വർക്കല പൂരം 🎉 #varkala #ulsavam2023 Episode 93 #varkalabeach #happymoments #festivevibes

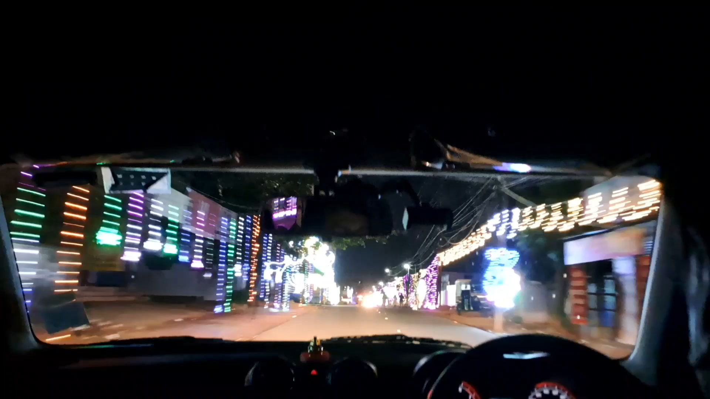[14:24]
ബിനുമാവൻ നമ്മളെ നേരെ അങ്ങോട്ടാണ് കൊണ്ടുപോയത്, കണ്ടില്ലേ, നല്ല ലൈറ്റ്.
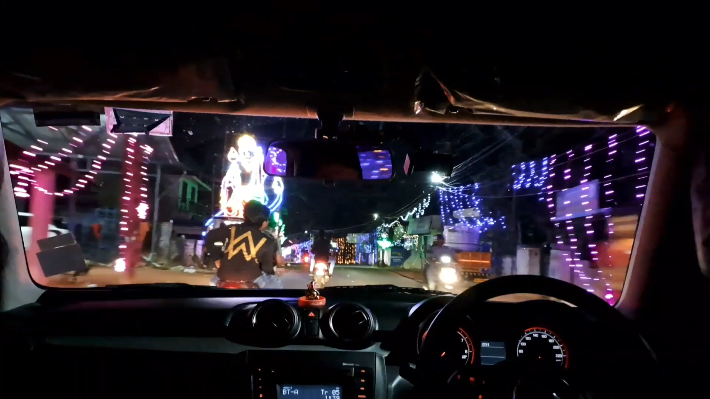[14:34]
അവിടെ നല്ല ലൈറ്റായിരുന്നു, ഇവിടെ നല്ല രസമൊക്കെ ഉള്ള ലൈറ്റൊക്കെ ആയിരുന്നു.
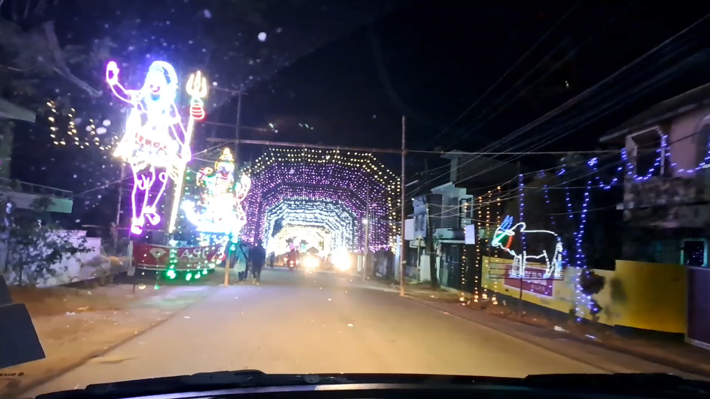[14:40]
അപ്പം ഇവിടെ പകുതി വഴി എത്തിയപ്പോഴത്തേക്കും റോഡ് ബ്ലോക്കായി. ഇതേ നമ്മളുടെ അവിടുത്തെ അതേ മോഡൽ ലൈറ്റ് തന്നെയാണ് ഇതും,
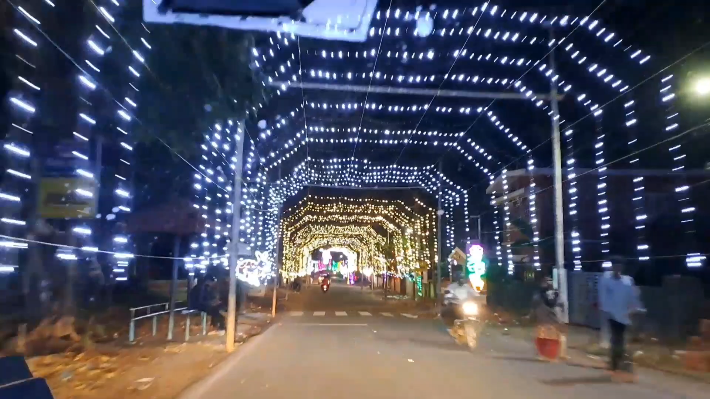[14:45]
കണ്ടില്ലേ, ഗോപുരം കണക്ക് വരുന്ന ലൈറ്റാണ്.
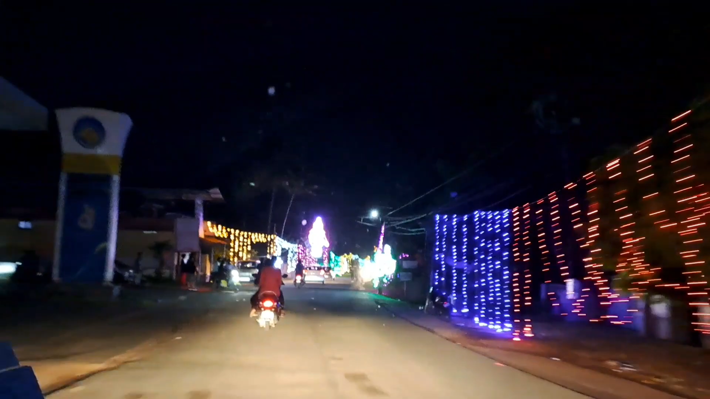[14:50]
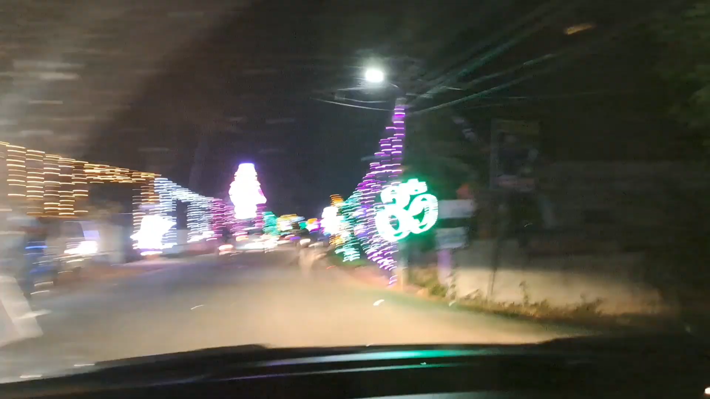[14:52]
ഇവിടെ എത്തിയപ്പോഴാണ് നമുക്ക് ബ്ലോക്ക് വന്നത്, ഇങ്ങോട്ട് എത്തിയപ്പോഴാണ് ബ്ലോക്ക് വന്നത്.
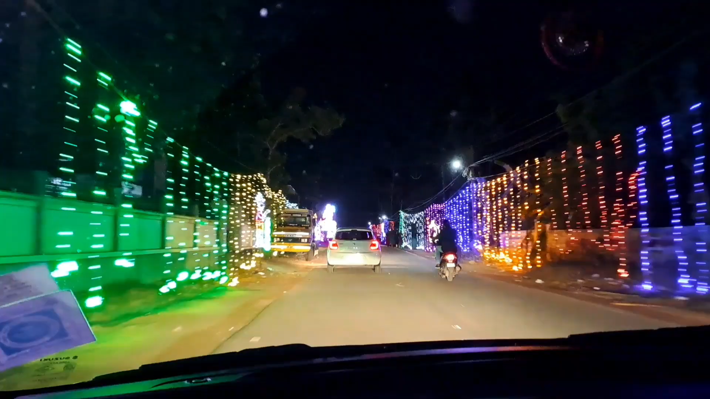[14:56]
അതിനുശേഷം കുറേ നേരം നമ്മൾ വെയിറ്റ് ചെയ്തായിരുന്നു.
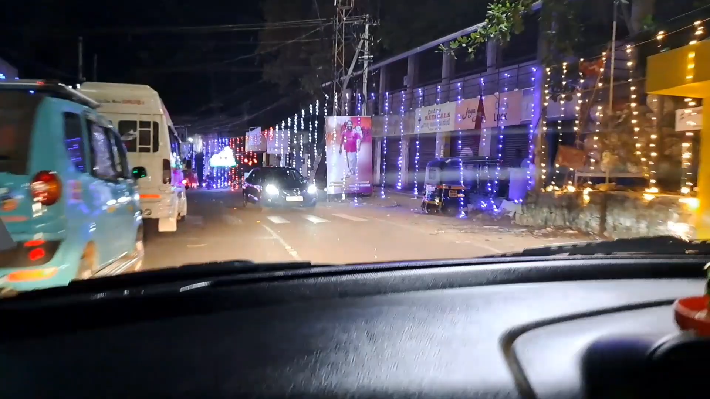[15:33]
ഇവിടെ എത്തിയപ്പോഴാണ് നമുക്ക് ബ്ലോക്ക് തുടങ്ങിയത്. അതേ ഓരോ വണ്ടികളും ഇങ്ങനെ റിവേഴ്സ് എടുത്തൊക്കെ പോകുന്ന കണ്ടില്ലേ.